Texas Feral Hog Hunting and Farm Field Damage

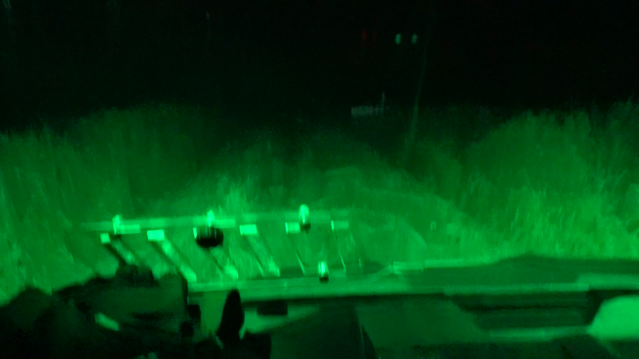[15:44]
So it is a little bit distracting. The wind shield also gets some light, so not the best position probably for those.